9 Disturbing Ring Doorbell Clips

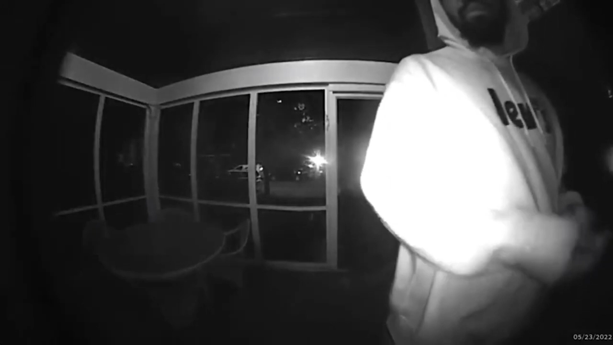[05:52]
With each cautious knock, he checks his surroundings, ensuring no one is nearby to witness his sinister intentions. However, his true motives become evident as he brazenly attempts to break into the door, using all his strength to force it open. But just when he believes he's in the clear, the homeowner emerges as the unexpected guardian of his property.
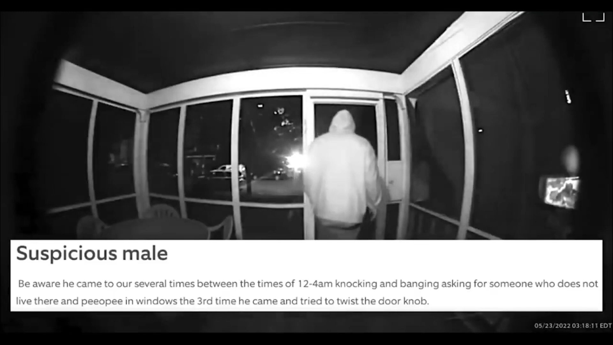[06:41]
In this shroud of night ring doorbell moment,
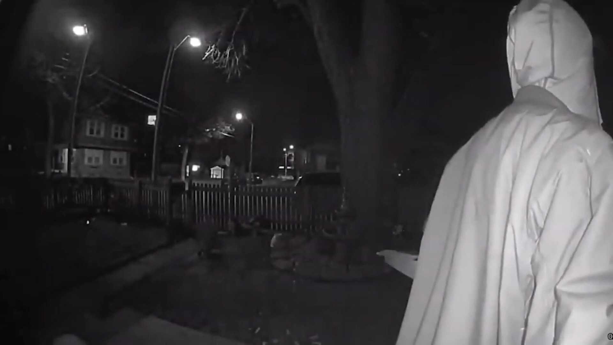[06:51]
a woman approaches someone's front door, her demeanor shifting between familiarity and suspicion.
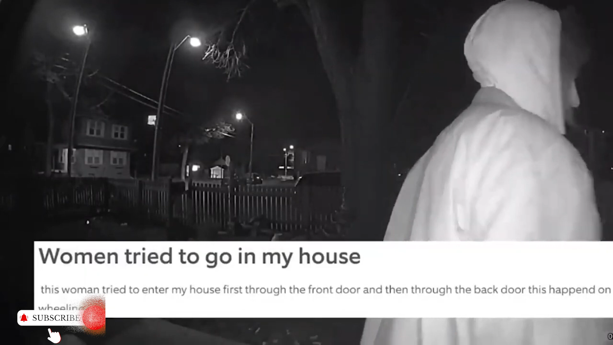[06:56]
Disguised as a pizza delivery person, she conceals her true intentions beneath a facade of normalcy.
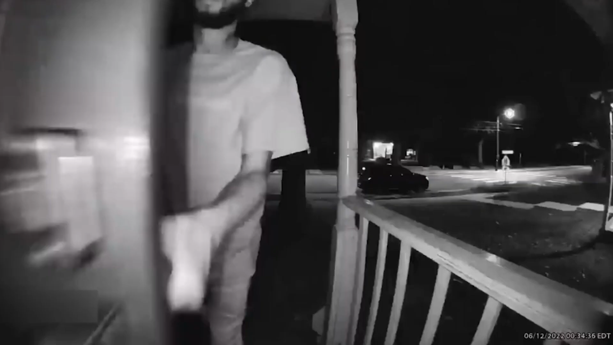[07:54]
In this eerie stillness ring doorbell moment, a suspicious figure approaching someone's front door with a series of determined knocks.
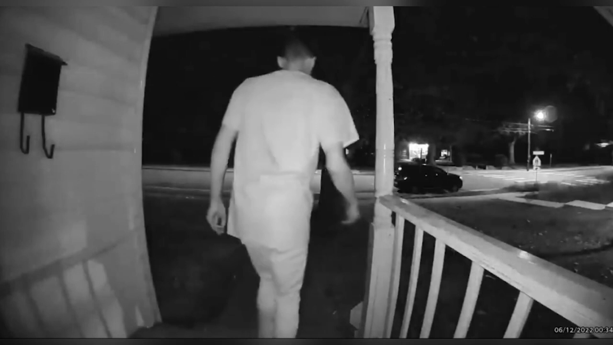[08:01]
As the echoes of his actions ripple through the darkness, he takes an abrupt step back from the door, leaving both his intentions and identity shrouded in mystery. The homeowner, vigilant and cautious, intervenes by seeking answers to the late-night visit. What unfolds is a tense exchange, revealing the stranger's unsettling presence.
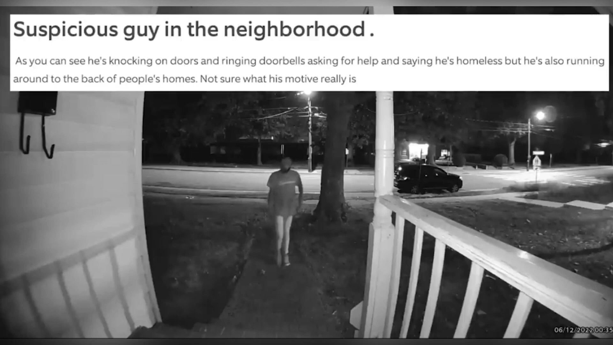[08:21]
But just when it seems the situation might resolve, the intruder's behavior takes a bizarre turn. Instead of leaving the premises as one might expect, he silently slips away, disappearing into the backyard with an air of peculiarity.